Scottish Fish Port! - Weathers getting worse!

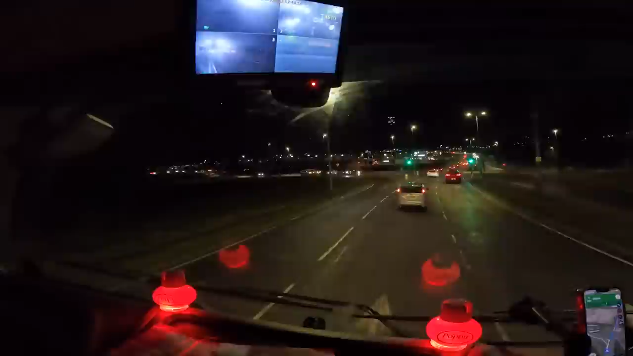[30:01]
spin round, and potentially come back out again. So I'm going to aim to go there. If it's busy, I have a second place in mind, but there are yellow lines, so it could be touch and go whether or not we can park there. But we will give it a go. I've also just had an alert come up on my phone regarding weather. It says expect snow 7 p.m. So that's in about an hour's time.
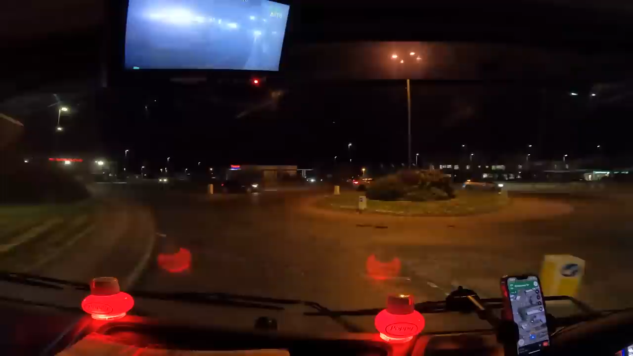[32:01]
So we better not park on these ones. But if we go right down the end, we might be able to.
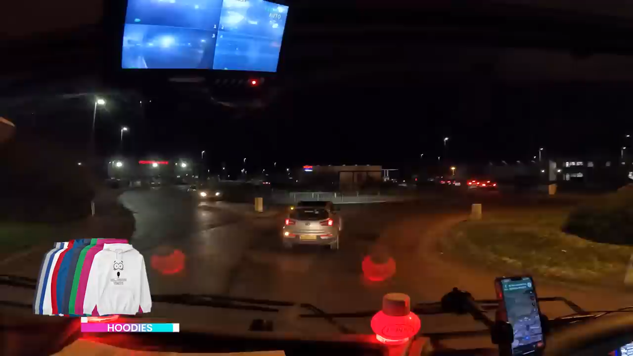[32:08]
We're all spinning. Maybe it's a bit quieter down there on the right.
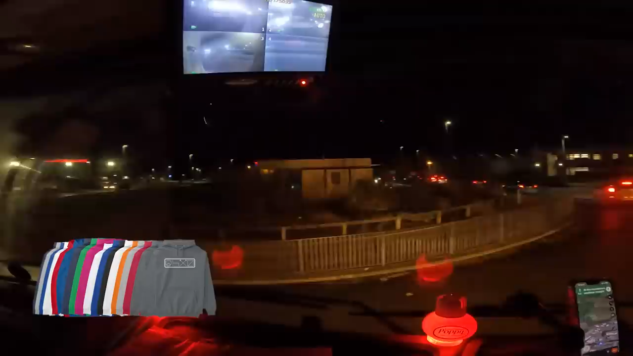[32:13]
Yeah, it's a dead end down here, but I'm hoping, because it's a dead end, I'm hoping it's going to be quiet. Do you know what I mean? Maybe we can get away with parking.
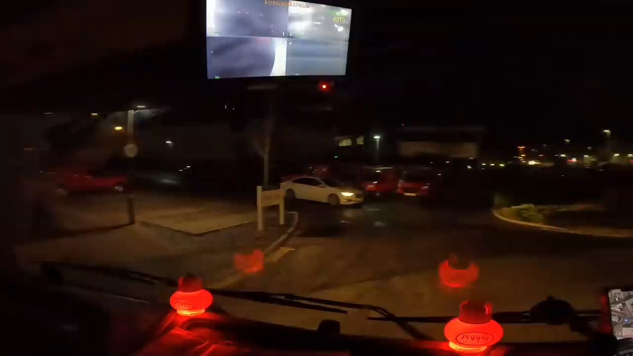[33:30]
And option two is to go right at the roundabout, spin round as if and come back out again, and park up down there. Damn it, I was really hoping to park up here. I don't think I can get away with parking here. Nah, there's not enough room for the junction.
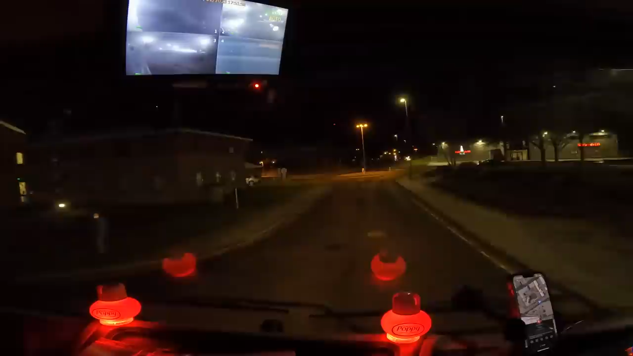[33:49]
Okay, second option. I can go check out the other place as well that I was thinking of parking.
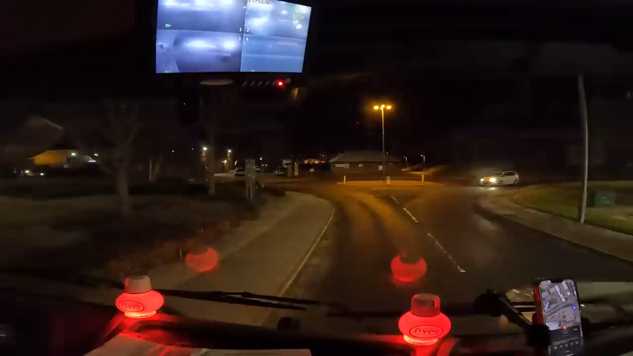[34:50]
Yeah, I'm edging towards parking here.
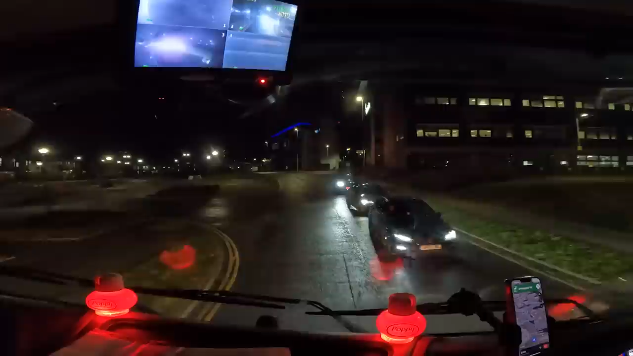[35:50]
So this was the other bit of road I was looking at.
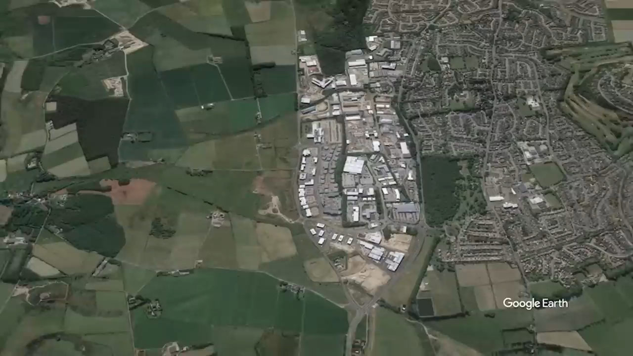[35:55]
There's double yellows all the way down here, but there's a couple of spaces, like right here, where there is no yellow lines.
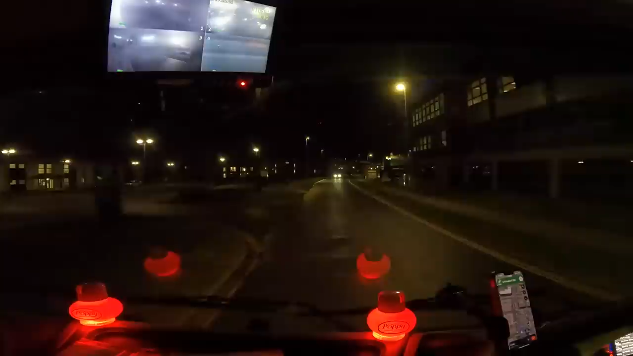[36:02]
So if I can find one and park at it, again, no lines here. I think I've got my space.
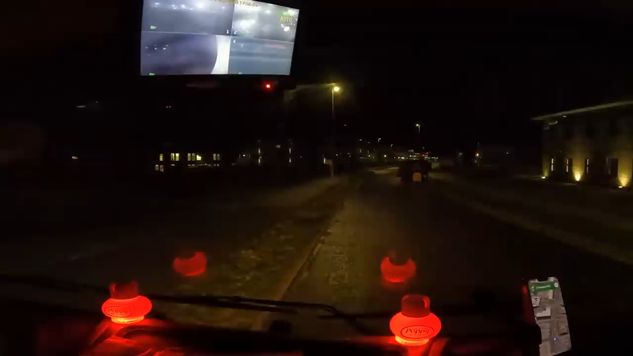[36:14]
Got my space. There's enough room for vehicles to get around me. I have got my space. No double yellow lines on this side of the road. Think this would do.
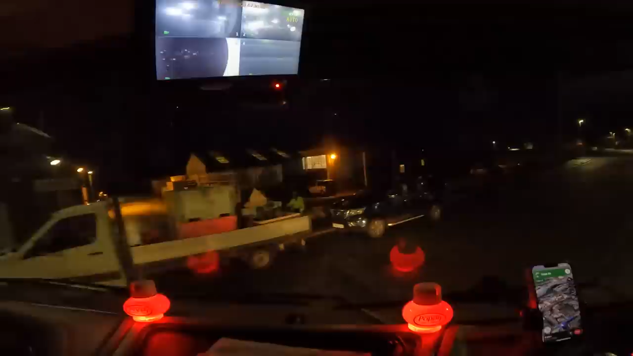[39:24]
Up we go. Yeah, I was just spinning and spinning and spinning on the slip road earlier, so I had to like just basically stop accelerating and just crawl up at 10 miles an hour.
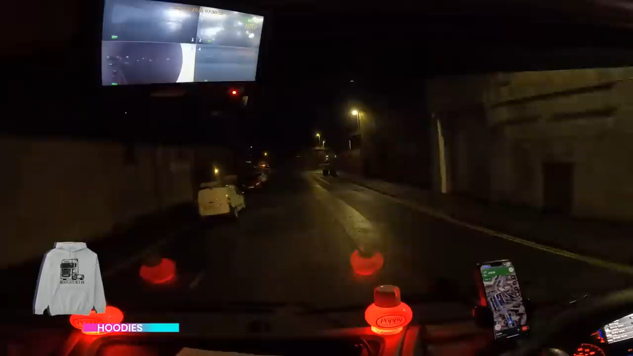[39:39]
Don't think traffic behind would have been too happy, but you know, it is what it is. Oh, just noticed we got a right turn and then a sharp left turn.
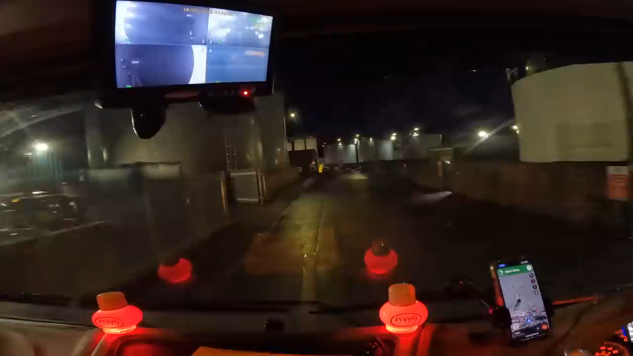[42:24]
And if we turn right, there was some bays down there. I think it might be bays. A bay by that we've got to go on. Not entirely sure.
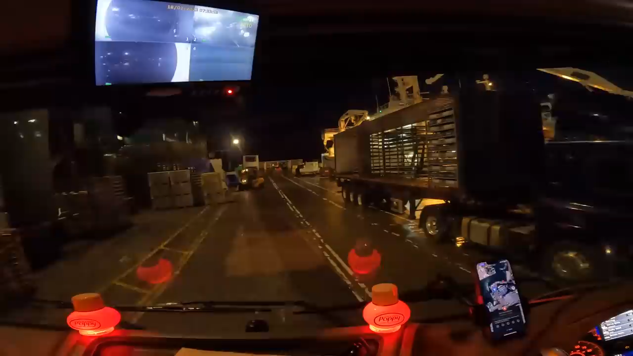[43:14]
I do believe we can come down here and get loaded down here, sorry, tip down here rather. Literally a boat right there. I believe we are tipping here, if I had to guess.